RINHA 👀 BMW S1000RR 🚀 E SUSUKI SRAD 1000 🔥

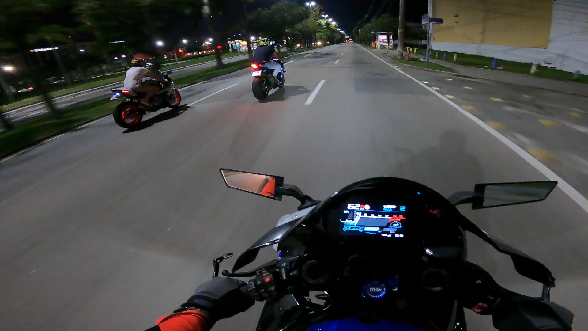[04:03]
Ó, acelero maneiro, hein? Acelero forte. Tô tentando pegar um ângulo bem bacana.